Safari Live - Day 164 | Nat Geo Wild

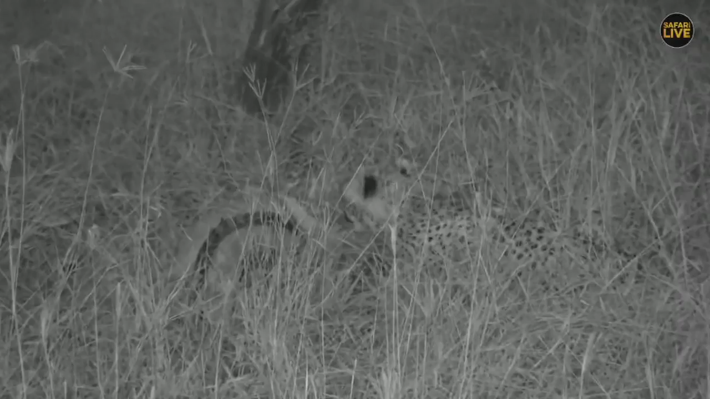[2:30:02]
They've been eating, eating, and it's one of, you know, it's one of the cats they are eating and haven't stopped eating. And you notice now we have definitely gone to IR to make sure we do not invade their space or affect their behavior by any chance or shining any bright light on them. We do not want to expose them also to the hyena which we think or I think is still lurking around waiting for an opportunity for these cheetahs to make a move.
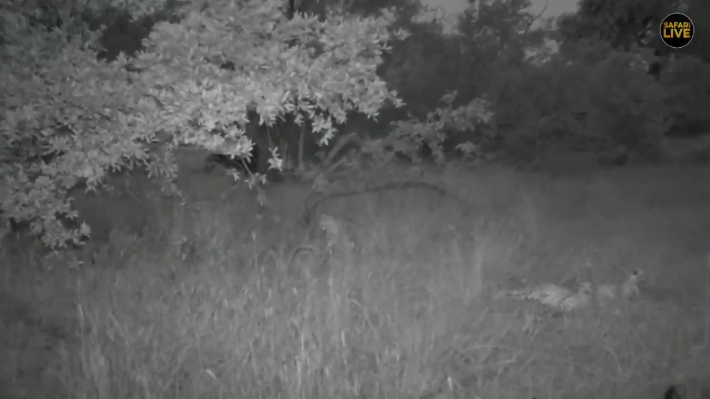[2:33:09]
We have a few pounds around this area. And I'm sure at one point, they'll go. The hyena must have disappeared. Or staying there hoping these cheetahs will leave. Because the hyena, I'm sure they know out of experience. After some time, the cheetahs will make a move. Either go for a drink or just leave the kill.
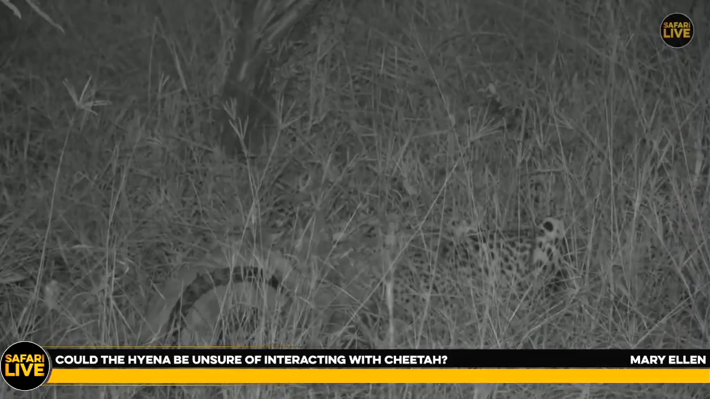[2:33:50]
Because if you happen to watch our morning drive today, I think the hyenas here have known the leopards. And they came straight to Hukumori and they were trying to snatch the kill. I think you have a point there. It could be a possibility. And earlier, when you were watching that hyena facing off with the cabs, the cabs are too small. You'd compare the size of Hukumori. Hukumori is such a huge boy, big male. And, you know, the hyenas, you know, went head on. They, like, went for him. But these two cabs have been able to intimidate the hyena. And the hyena backtracked and took off.
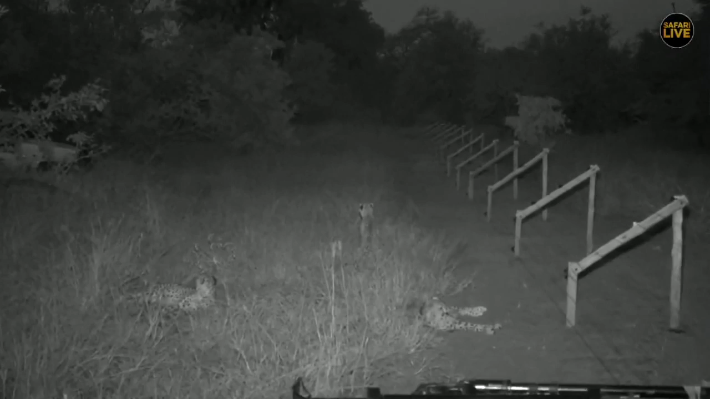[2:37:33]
The Gala Goloj. Where the killing happened. Maybe now it's going to two and a half hours. And that one cub in the background there is looking on the direction of the hyena. And apologies for the gremlin slayer with rough. It was a technical hitch. Sometimes these things will happen. But I got lots of excitement to be sitting with these cheetahs in this long. Quite unusual to see them, you know, eating for so long.
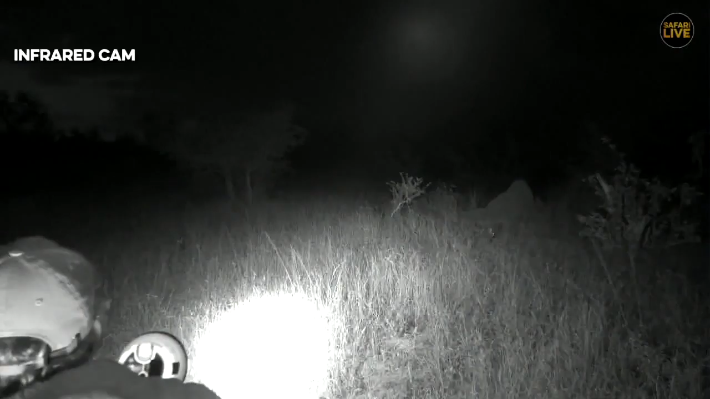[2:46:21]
Okay, we're going to go over into IR now, which is the infrared or night vision. There we go. And I can drop the spotlight. And then we can let them be very natural because as soon as the light is on them. I just want to drop that light. As soon as the light is on them, as you've seen, especially when they're on the road, they very much get confused by the light. And they normally follow it. But there are so many of these scrub hairs.
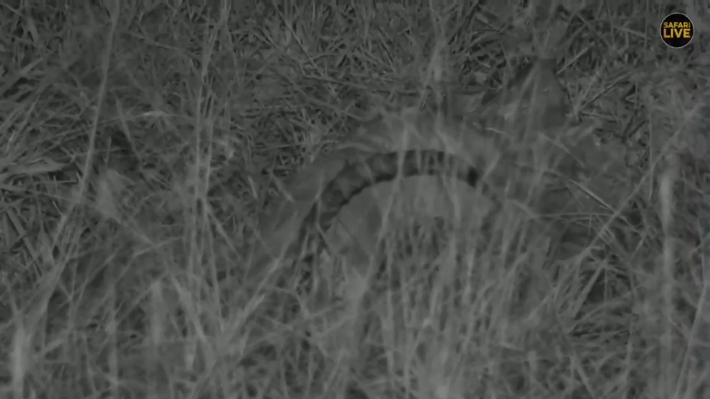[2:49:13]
Excuse me. Hyenas have been known to be very sneaky. That's the male impala you can see or what used to be a nice male impala. And these are the animals at the scene of crime. Christ, you are surprised. The hyenas have not come in and they just lay apart.
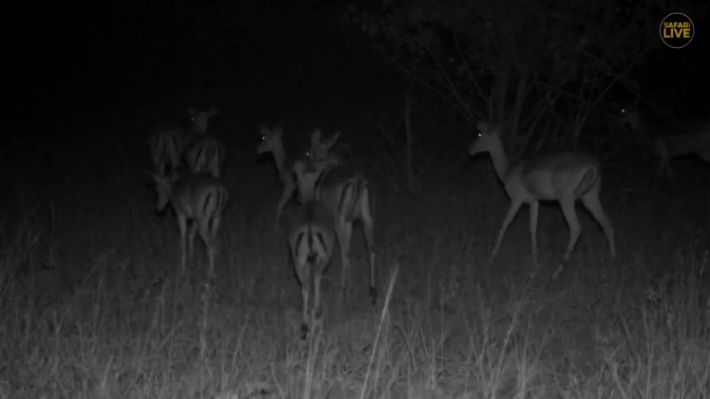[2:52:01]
And I always like to spend a bit of time, especially with this infrared or night vision, with impala, because it's amazing to watch them, you know, in the dark. We don't often get to do that because we'd have to be putting the light on them, stunning them, and then it's not very ethical to watch them. But with this night vision, it's nice to see how they can still operate, but they do get very edgy at night.
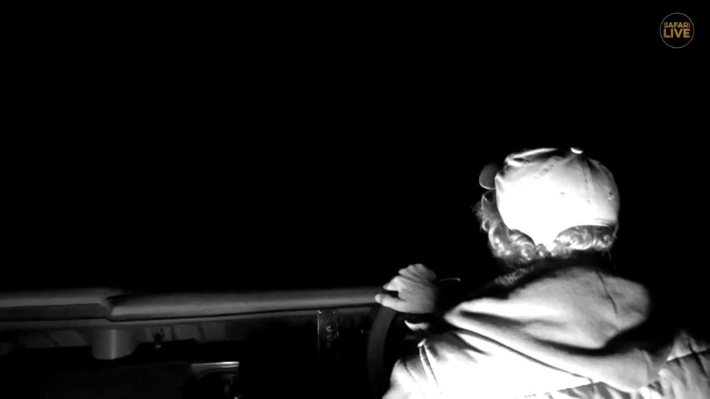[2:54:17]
Okay, while I get closer to these impalas, so we can hang with them a little bit, of course, we'd have to go back to those cheetahs. Well, the cheetahs have risen up.
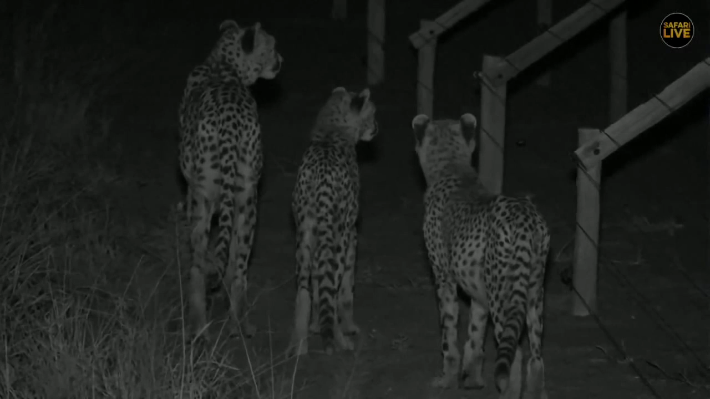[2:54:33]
I think they might have been sparked by a movement of something. Not sure it was the hyena or not, but they're standing up now, like, to get out of here and maybe go for a drink. But then they stopped again, and one cub has laid down there. I don't think they are yet ready for a drink, but chances are, I doubt they'll go back to the kill. They may want to stay here keeping a guard on it, but surely, from the size of those berries, they're done with it.
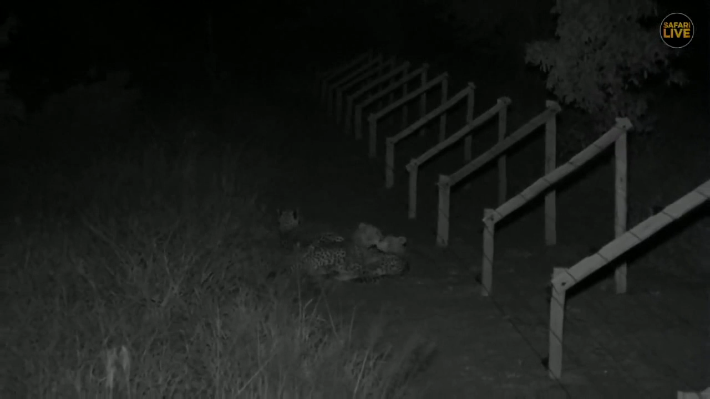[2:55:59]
I'm not sure what sex they are. And the mother is just enjoying them and like, well done. That's the way to go. Yvonne thinks this is very sweet. It is really sweet after having such a great meal and time to look at that. Is that wonderful? Yes, I agree. It's very sweet, as you said. Let's go back to Ralph and see what the Impalas are doing.
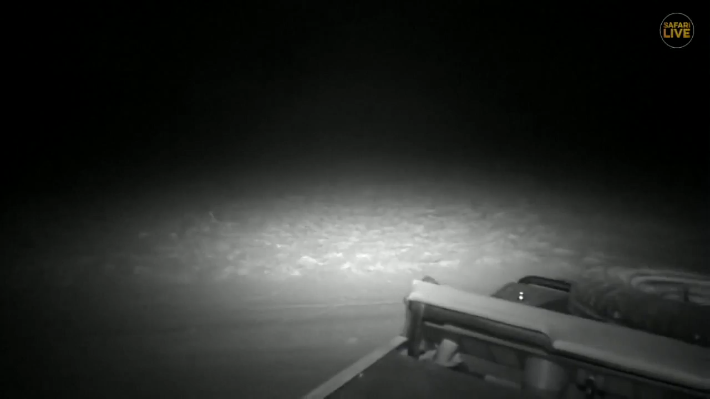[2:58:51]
as we just watch these impala starting to shift around there. And well, it's been another fantastic drive, as Marcy says. Well,
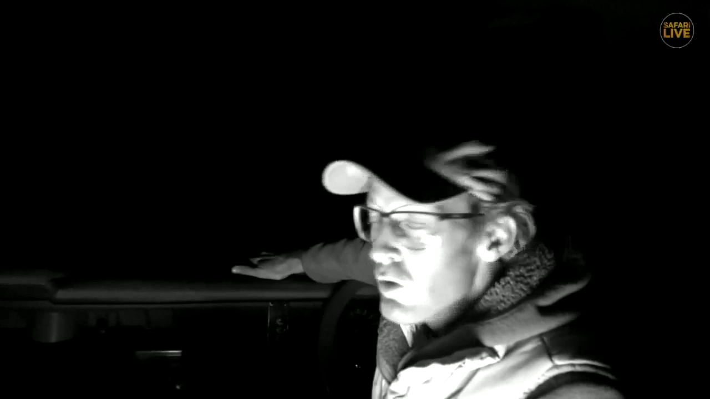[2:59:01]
we found our beautiful sighting this morning with hukumuri and those hyena. And it seems like it repeated itself with the cheetah and the hyenas as well.